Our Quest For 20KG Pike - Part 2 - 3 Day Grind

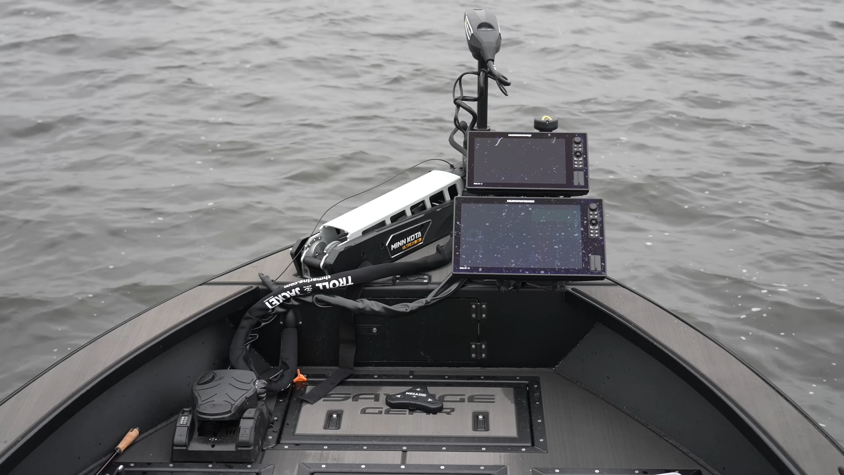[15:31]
Some roaches, some pilstails, maybe even a 40 centimeter trout, and